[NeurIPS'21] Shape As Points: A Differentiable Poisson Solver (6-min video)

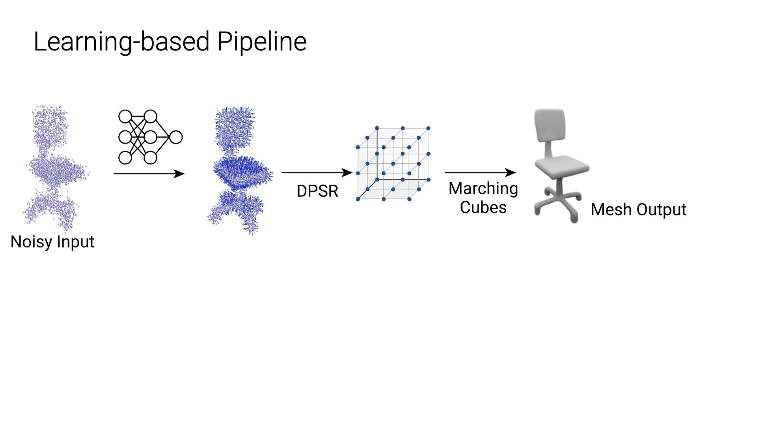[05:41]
During the inference, the network output is passed into our DPSR, and we can then extract a mesh from the predicted indicator grid.
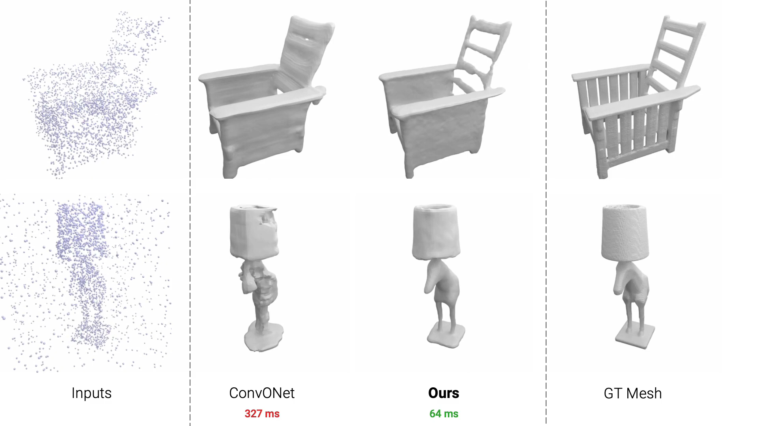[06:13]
our method produces 3D reconstruction with better geometric details, and the inference time is over five times faster.